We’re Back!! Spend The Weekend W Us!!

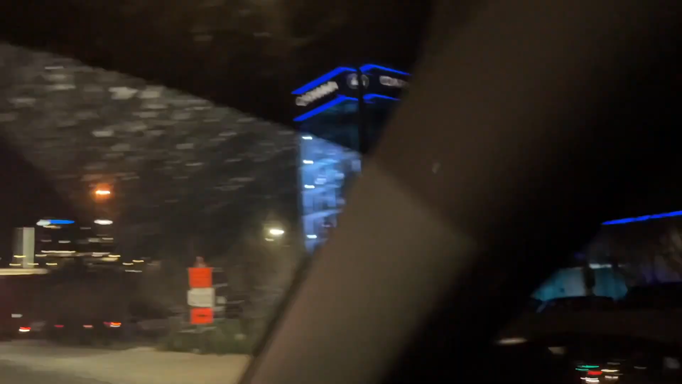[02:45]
That's so cool. Yeah, guys, we finna Dude, pull look up. How many cars went through the red light? Yes. So good.